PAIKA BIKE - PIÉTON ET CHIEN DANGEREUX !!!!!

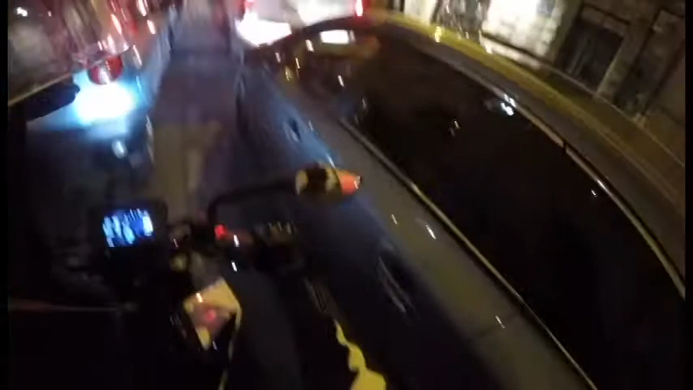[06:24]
Ah, les gars, il y a la police. Hein.
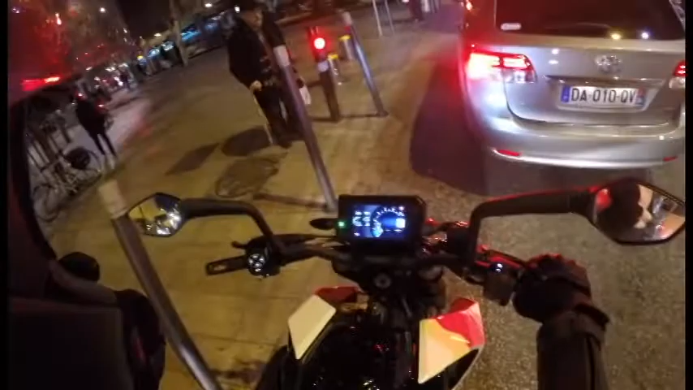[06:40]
Hein. En fait. Je suis chaud de faire le justicier là. Oh les gars, stop! Il y a la police!